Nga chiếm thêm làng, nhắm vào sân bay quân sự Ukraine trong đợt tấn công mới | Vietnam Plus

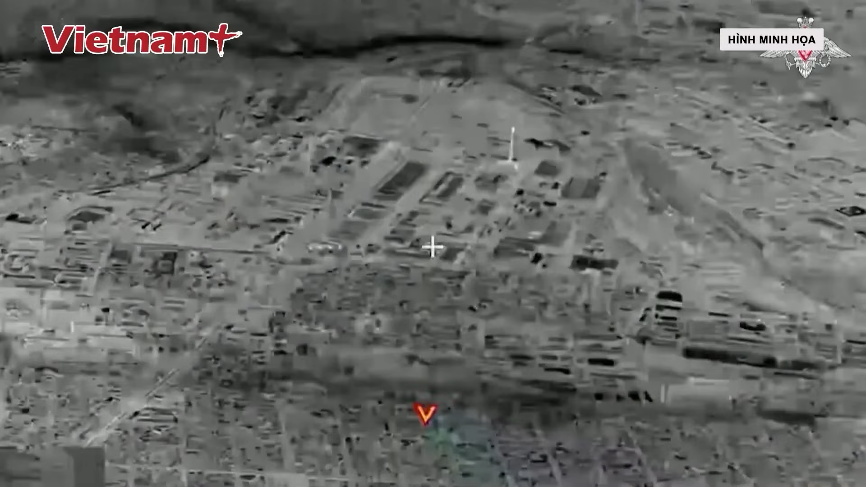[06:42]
Bộ Quốc phòng Nga ngày 23 tháng 10 tuyên bố, máy bay ném bom tiền tuyến Sub-34 đã phá
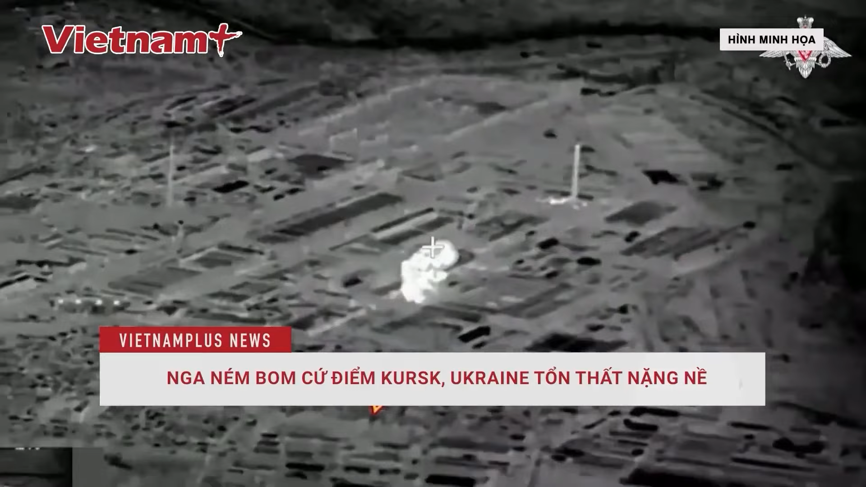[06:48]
hủy cứ điểm của Ukraine tại tỉnh biên giới Kursk.
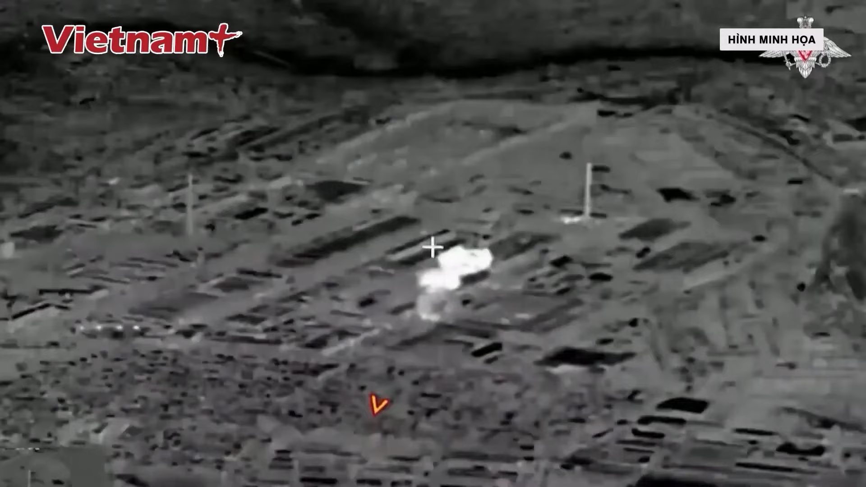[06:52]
Cuộc tấn công được tiến hành bằng bom thả từ trên không.
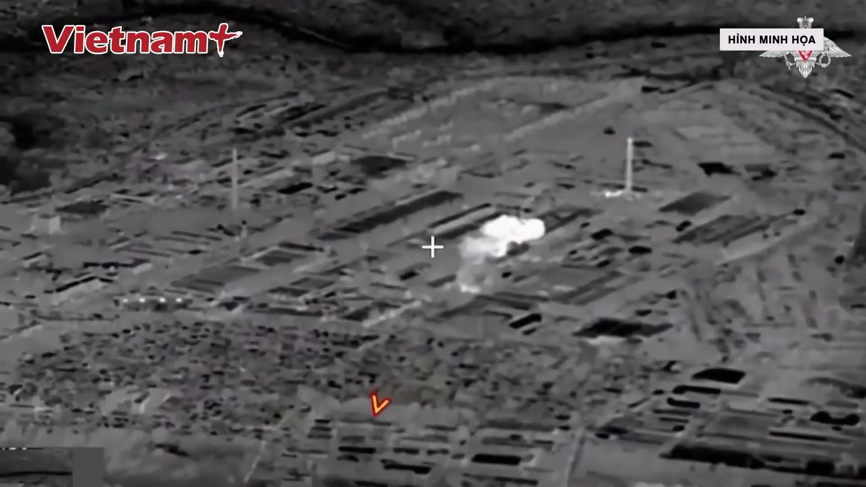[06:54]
Bộ Quốc phòng Nga cho biết, máy bay ném bom tiền tuyến siêu âm đa năng Sub-34 của lực lượng không quân vũ trụ Nga đã tấn công cứ điểm và quân nhân Ukraine tại khu vực biên giới của vùng Kursk.